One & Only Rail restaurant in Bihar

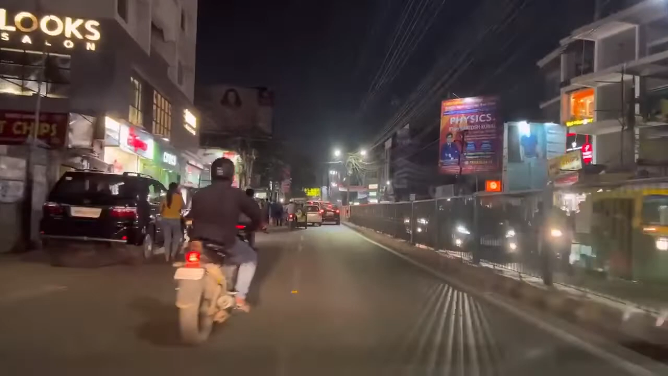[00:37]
जो है हम लोग आ चुके हैं बोरिंग रोड में और मेरे फिच्ट आप देख रहे हैं हीरा पन्ना ज्वैलर्स इसी के जस्ट ऊपर में है रेल इस्टूएंट तो चले चलते हैं ऊपर